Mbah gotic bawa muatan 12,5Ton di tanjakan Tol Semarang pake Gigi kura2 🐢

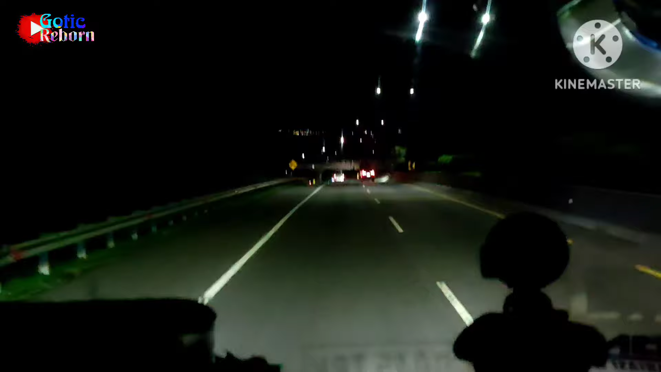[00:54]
Naik tol Kerapiak. Kita pakai gigi 3 turunan tajam panjang.
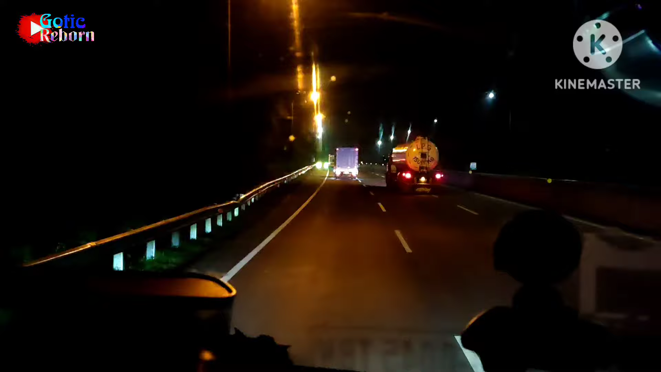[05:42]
Ambek wong mlaku e banter wong mlaku lho.
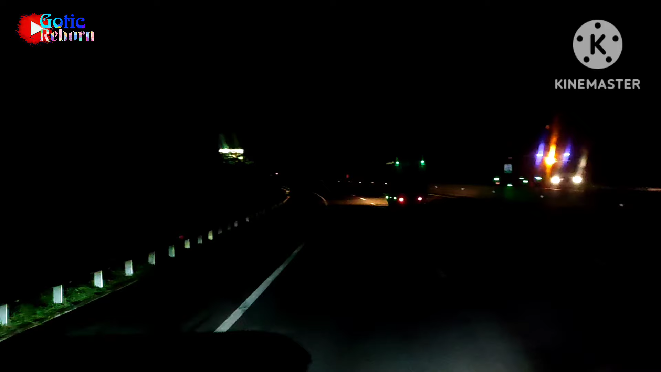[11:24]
Oke, guys, ini tanjakan paling panjang ini. Habis rest area tadi. Pakai gigi satu, kura-kura.